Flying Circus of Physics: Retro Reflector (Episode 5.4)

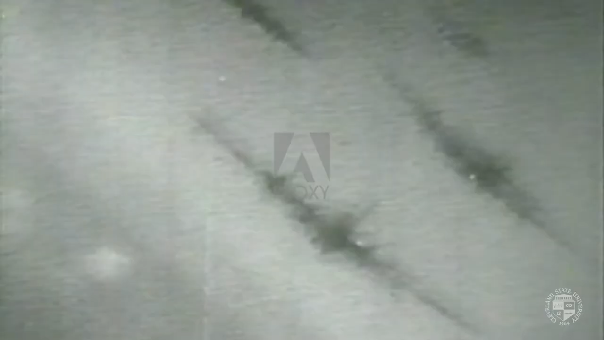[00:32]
So you're going to fly in at night, a moonless night. Now maybe there's a little bit of starlight for you to see the ground, maybe just big obstacles like that.